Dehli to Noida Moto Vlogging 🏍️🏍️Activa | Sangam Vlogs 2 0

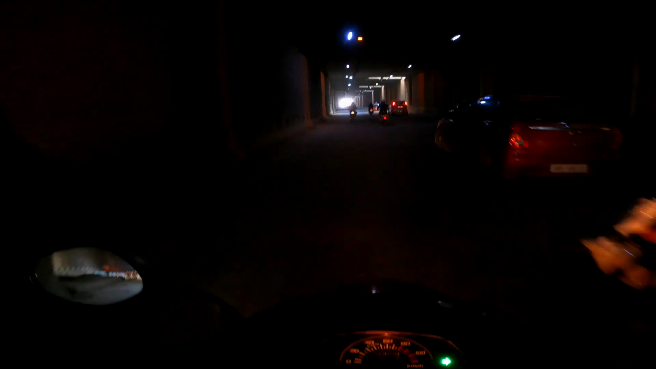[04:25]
इसमें जो है ना इस वाले अंडरपास में ना उमस है, अजीब सा ही है ये अंडरपास, लंबा भी है और ठंडक बिल्कुल नहीं है इसमें, उमस है।